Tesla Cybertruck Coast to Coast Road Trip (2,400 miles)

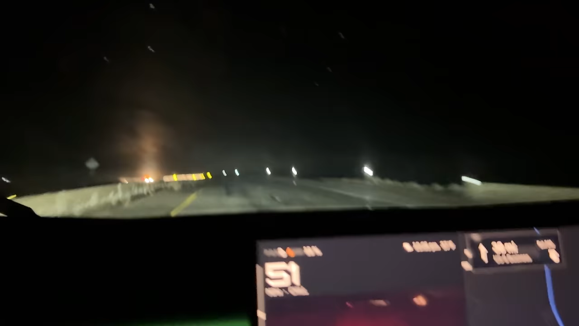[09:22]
It's 37 degrees, and just a moment ago, I saw it is officially snowing. There's still drizzle, but if you look, I don't know if you can tell on camera, but there is definitely snow coming down with the rain, which is not great because I have no idea about my surroundings other than it is pitch black on both sides, and I know I'm in the mountains. That's all I know. So this has not been so much fun so far.
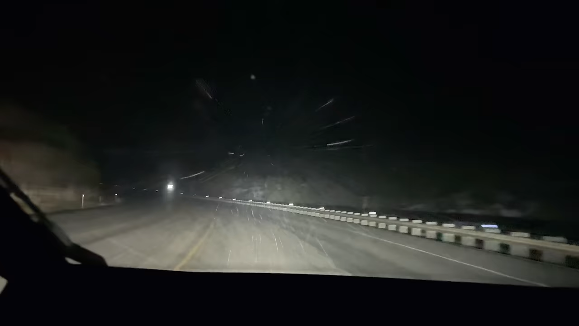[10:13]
Let's see if you can see that snow on the camera. Let's see if you can see that snow on the montre.
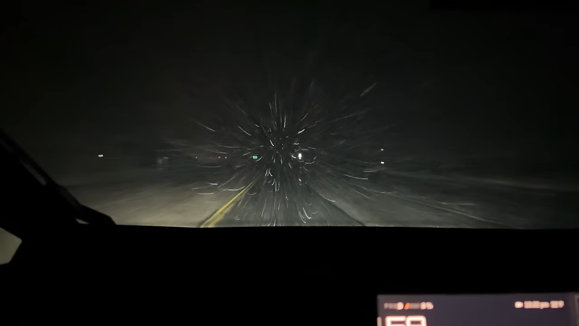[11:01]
in just a moment all right so all the cars are gone now this is just with the light bar there's brights there's just light bar and then compare that to when there's no snow it's very very different i uh i have a really hard time seeing up here in the mountains anyways with no other light sources other than the light bar on the front of this truck brights or no brights didn't really have much of a difference so